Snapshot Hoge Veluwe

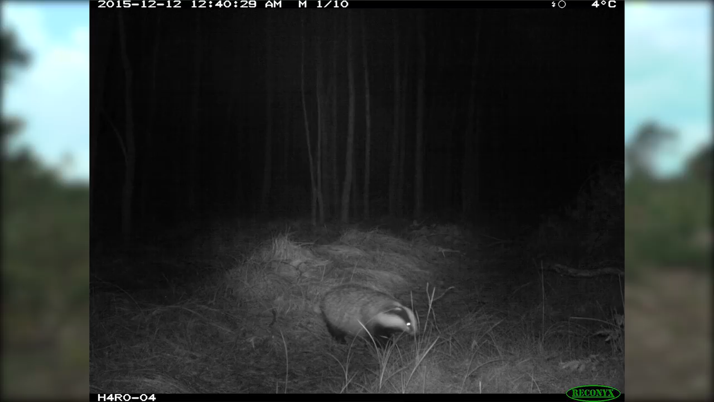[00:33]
Het probleem is wel dat een zo'n camera makkelijk duizenden foto's maakt.